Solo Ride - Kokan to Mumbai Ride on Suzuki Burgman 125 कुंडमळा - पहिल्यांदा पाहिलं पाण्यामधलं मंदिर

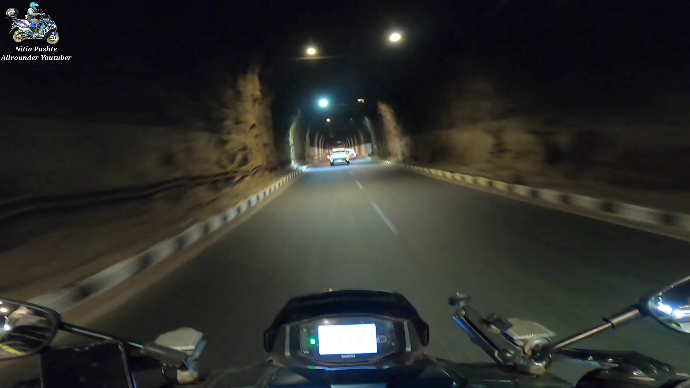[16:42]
असं गणपतीला डेकोरेशन करतात बघा, आपण बोगद्यातून जातो तर तसं वाटतं. आजूबाजूला मस्त व्हाईट पेंट केला आहे आणि वर मस्त स्पॉटलाईट लावल्यात.